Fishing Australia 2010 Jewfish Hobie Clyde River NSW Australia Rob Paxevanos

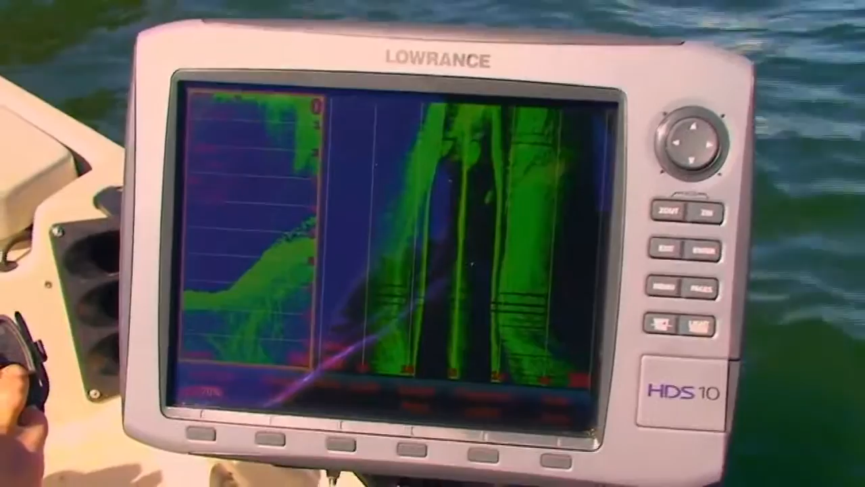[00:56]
Jimmy on the sounder out to the right, get a cast in there.